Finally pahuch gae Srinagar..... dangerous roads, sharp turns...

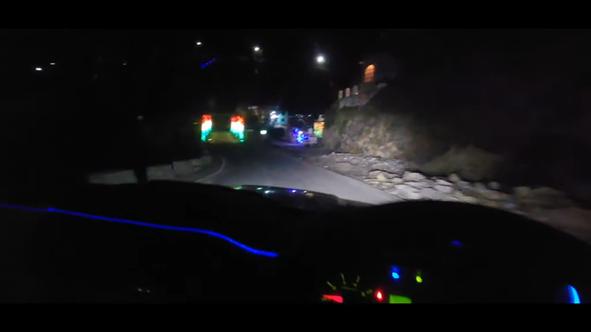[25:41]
अब मैं ये पूरी रात में क्या ही दिखाना, तो मैंने कहा ये लास्ट ही जो ब्रिज हम क्रॉस कर रहे हैं 15 अगस्त के लिए स्पेशल था, बना रखा है बिल्कुल ही,
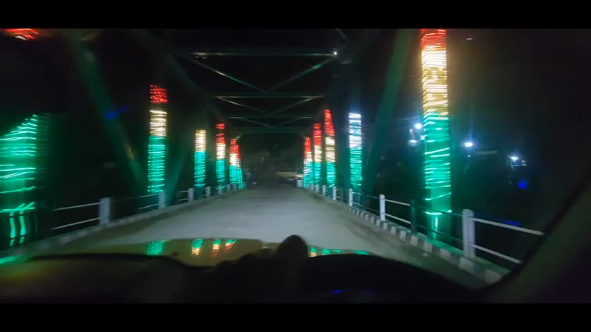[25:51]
पूरी लाइटिंग कर रखी है, हर चीज़ बहुत सही लग रहा था।
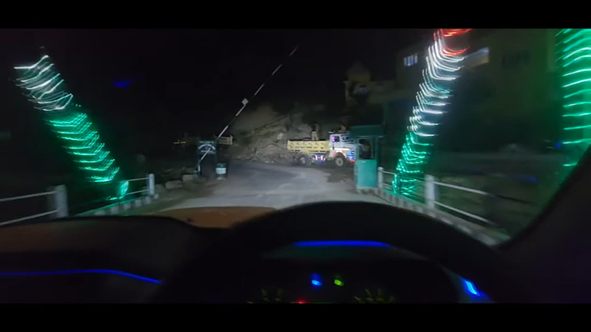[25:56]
ये पूरी रात का ही है, ऐसे ही रोड चलता रहेगा। तो अगर कोई ऐसे अपडेशन होगी,